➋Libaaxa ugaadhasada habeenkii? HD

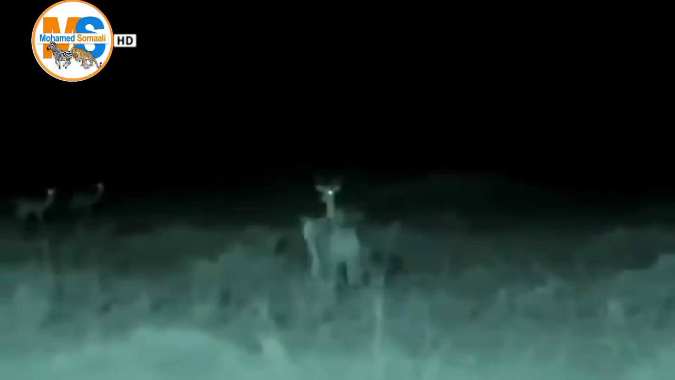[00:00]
waxayna tusinaysaa sida iftiinka ugu indhala yihiin xayawaanada duurjoogta ah iyo weliba awoodda indhaha bini'aadamka oo iftiinka ku shaqeysa. Kamaraddan isticmaalaysa waxaa loo yaqaano infrared technology light-ka.
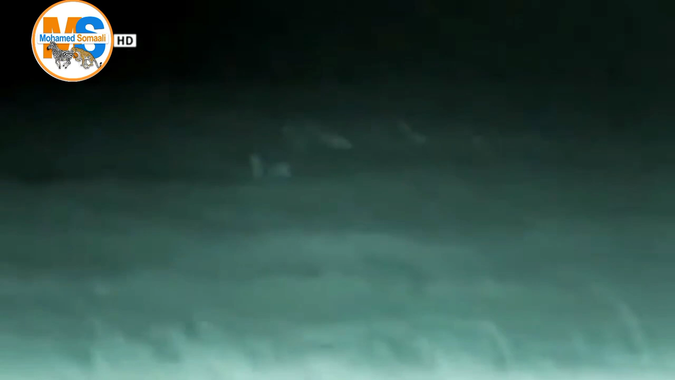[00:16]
Markay xayawaanadu fogaadaan inooma shaqeynayso,
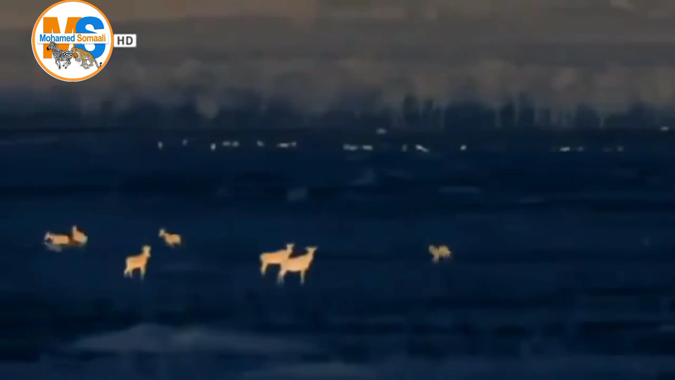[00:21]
waxaanan isticmaalaynaa inagoo beddelaynaa kamaradda lagu qaado sawirada fog, middaas oo si fiican wax u qabanaysa.
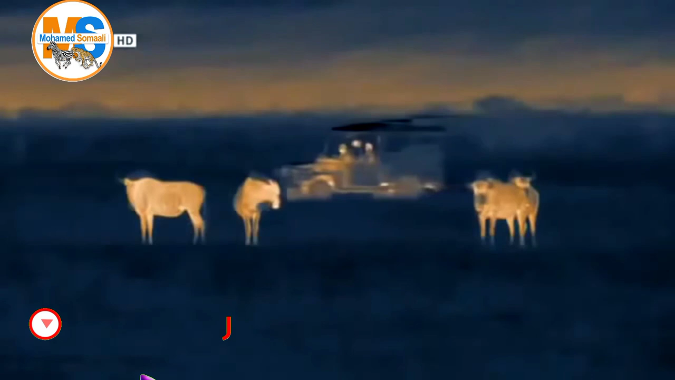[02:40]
Waxaa laga yaabaa inaanay u muuqan, balse libaaxyadani waxay u diyaar garoobayaan ugaarsi.
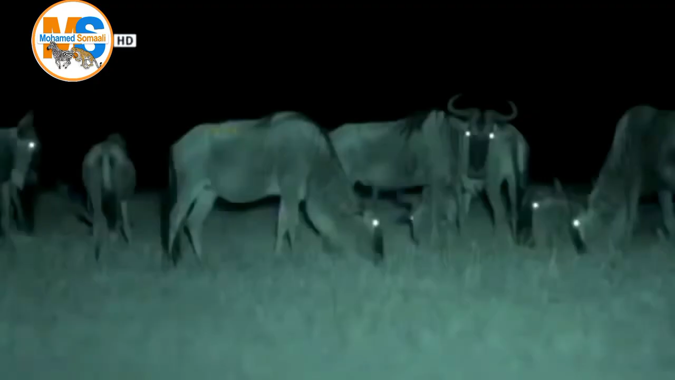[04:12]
Jabaqda, cawska iyo kuwa daaqaya iyaga waxay u tahay tilmaan dhaba.
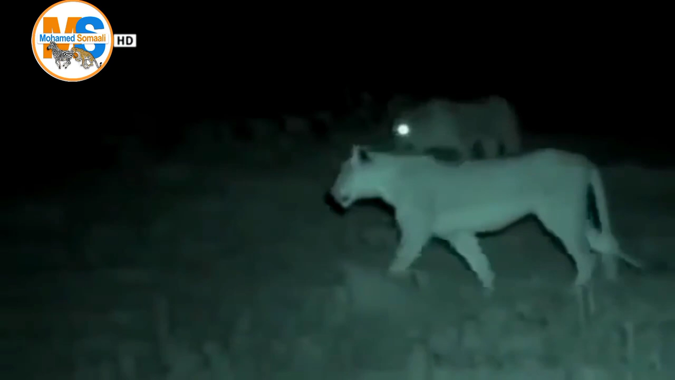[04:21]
Waxay u sheegaysaa urtoodu xayawaanada halkani joogaa nooc ay yihiin intay ay u jiraan, islamar ahaantaasina habeenkii waxay jecel
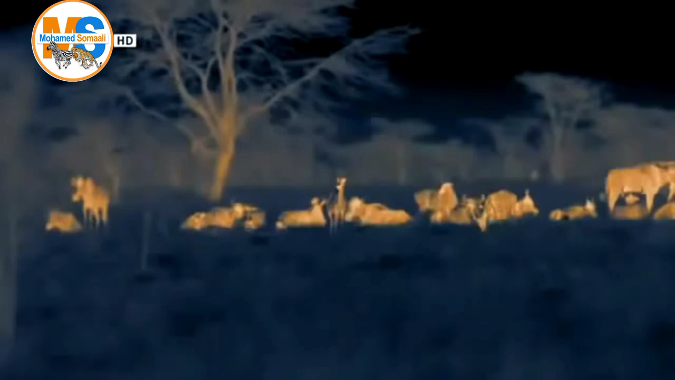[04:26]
yihiin inay cunaan deerooyinka iyo nooc ka mid a lo'da oo loo yaqaano logisiyeedka. Labadan dhadiga ee libaaxay shaqadu way qaybsan tahay,
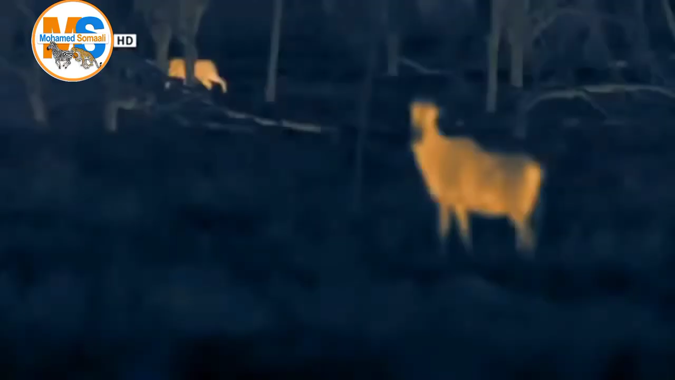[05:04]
duur joogto waxay maalayaan dhagahooda saqadhaana dhagaysanayaan.
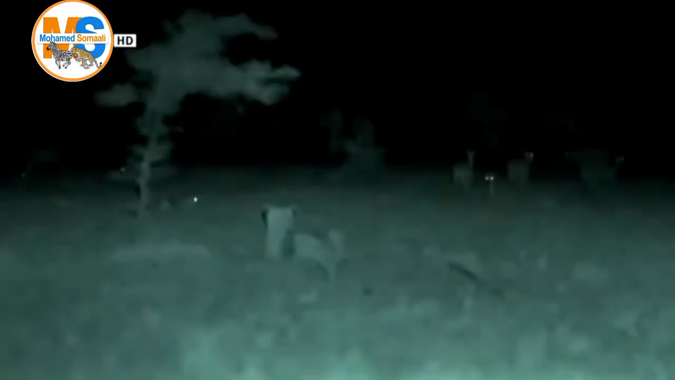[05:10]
Duur joogtani labada dhanba waxaa ka jooga laba libaax, kamana warqabaan.
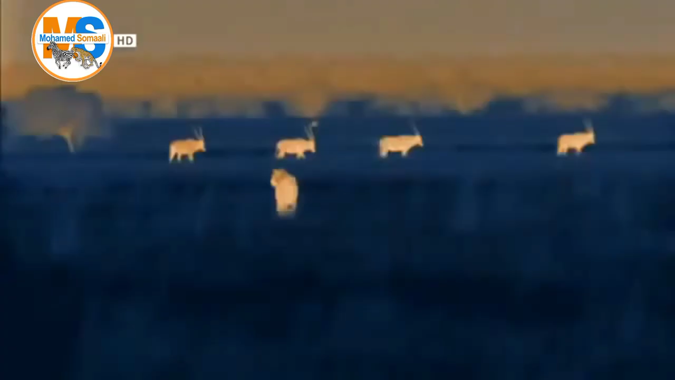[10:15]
Waxay soo gaareen biciid balse waxay kala dooranayaan midda ku habboon iyo hadba waxay u baahan yihiin, waxaanay u dhaqaaqayaan inay ku dhawaadaan say u arkaan.